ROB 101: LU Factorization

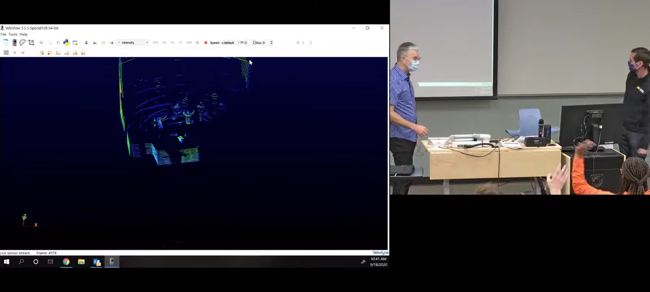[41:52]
Find yourself on the LiDAR, right? So what is a LiDAR? What are we looking at here? The simple thing, we started with like a range finder. This is like a little laser pointer. If you stand over here, the students online can maybe see you better. And I'll stand over there. Perfect. Hey, there's me. Ha-ha! There's me. So look at the shadow. What's the shadow that Jesse's casting on the wall there? It's a giant Professor Grizzle shadow.
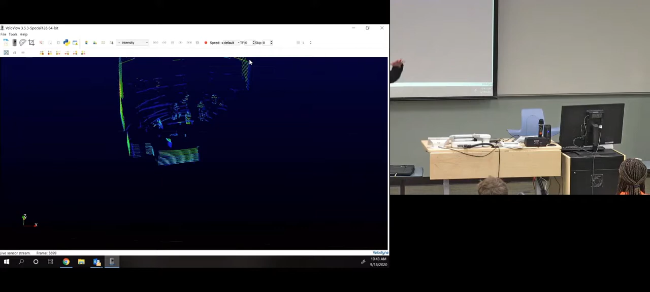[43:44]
Which kind of interesting about it is when you're really close, so if you're in the front row, the LiDAR can see you pretty well. You can start making out features, you know, shoulders, heads. As you get farther away, these beams spread out. And if you look at that back wall, like it's really non-dense. It's an active sensor. So one of the things that's interesting about it now, so, you know, it's daytime, you're driving or Cassie's walking, it works fine. But at nighttime, if we shut off the lights, if you want to hit the lights, Jesse, let's look at the image and see what happens. Nothing. So the great thing about an active sensor, whether it's daytime or nighttime, you're providing your own laser, so it doesn't affect the data that's coming back.
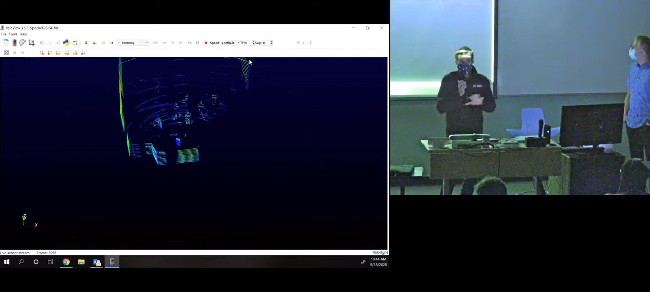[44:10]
So if you have just a camera, you're relying on the sun as being that transmitter of energy here, but we bring our own transmitter here with our LiDAR. We'll pass this. So Cassie's sensor you're getting has 32 beams. Damon is working with another professor, and theirs has 128 beams, okay?
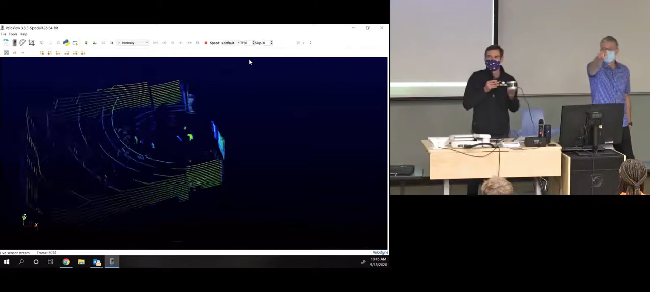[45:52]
Oh, there we go. So I'll show it up here. And actually, so when we're thinking about this, too, so we're talking about reference frames. And so this is measuring from an origin that is very well known inside the sensor.
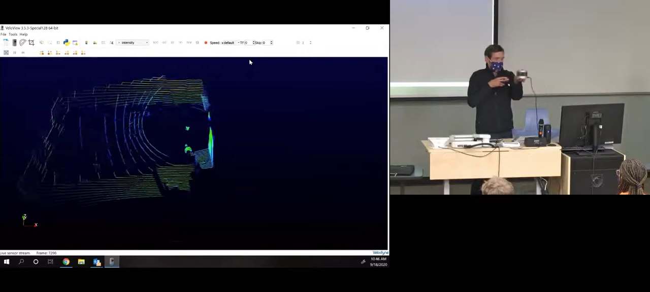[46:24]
And as that moves, you need to know how that robot is moving relative to here, because you can see on some old videos of Cassie, if I'm walking back and forth, this is kind of what my world looks like. So understanding whether I'm on, you know, this side of the car or that side of the car, or if I turn 90 degrees there, I get different angles. But if you learn your matrix rotations, then it's really easy just to put it back in the coordinate frames that are useful to you.
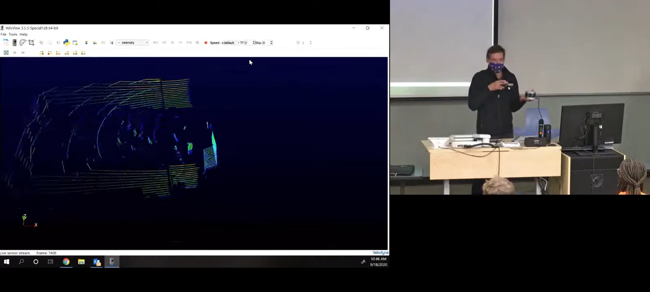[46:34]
Cool. Yeah. So I think this is super cool. So watch all the rotations.
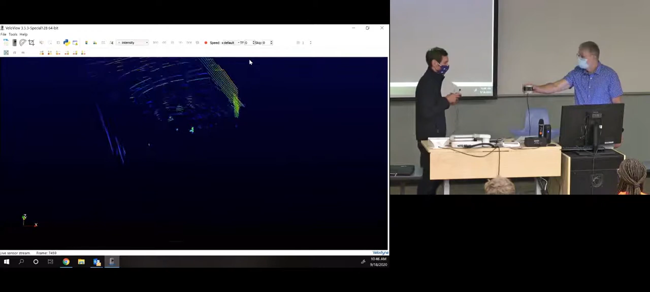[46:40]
The sensor has its own coordinate frame. Look at the image that's on the screen. The world is not changing. It's just the perception of the world by the sensor.
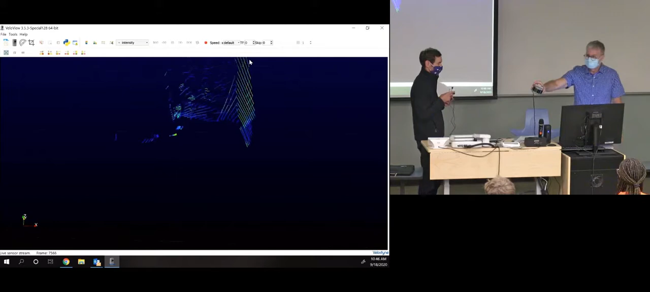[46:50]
So I have this thing tilted over. The world hasn't changed. It's the sensor's position that has changed.
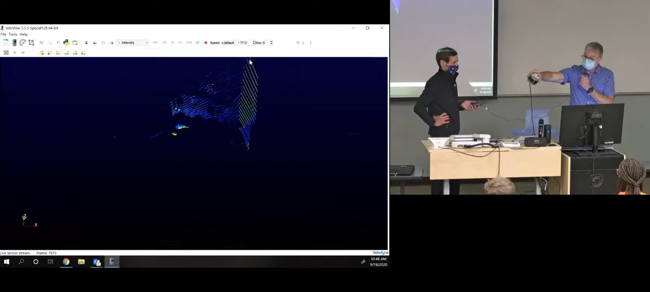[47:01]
This image needs to be rotated roughly 45 degrees to bring it back into the world frame. Now it's turned. Have you moved in the classroom?
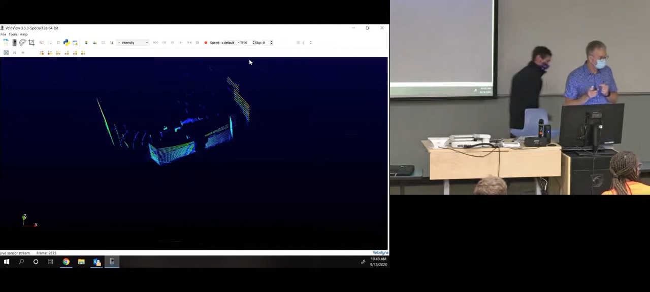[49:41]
Are these beams at different angles or just different heights? Okay, so the question is, are we seeing at different angles or at different heights? The beams. Oh, the beams. Yeah. Okay. So